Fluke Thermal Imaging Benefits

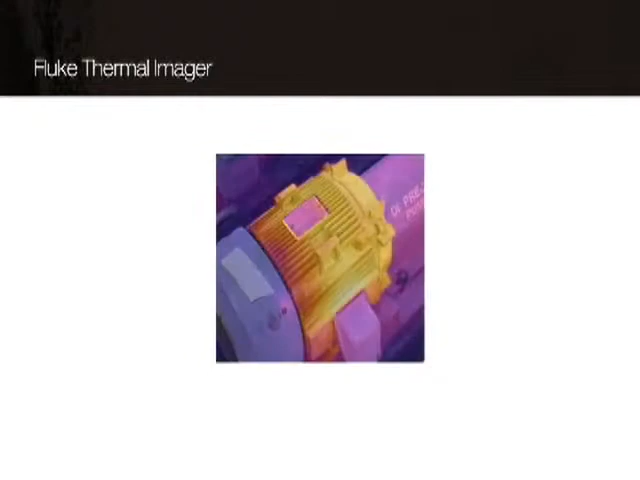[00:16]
using a thermal imager simply aim focus and take a snapshot of the
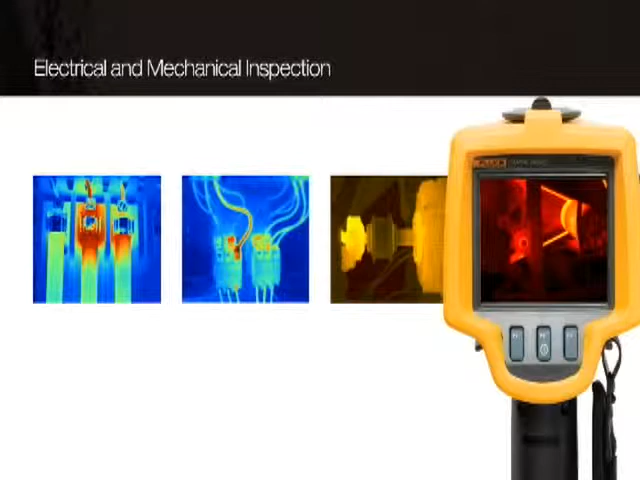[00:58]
belts the IR image will reveal hot spots in the system verifying problems
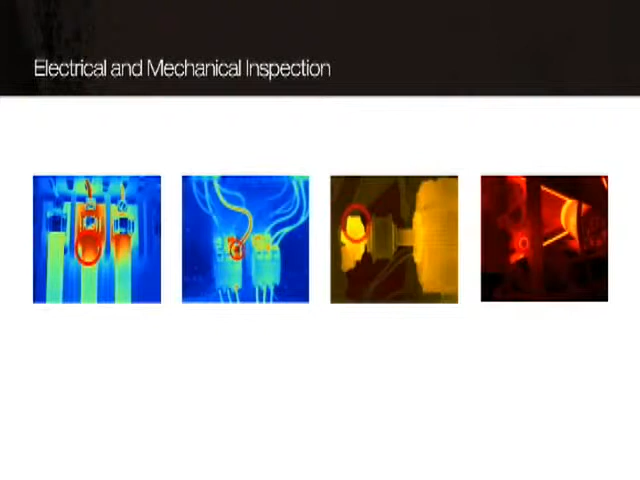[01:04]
like unbalanced and excessive loads loose connections or misaligned parts without the thermal imager problems may go undetected and you might assume systems are working properly a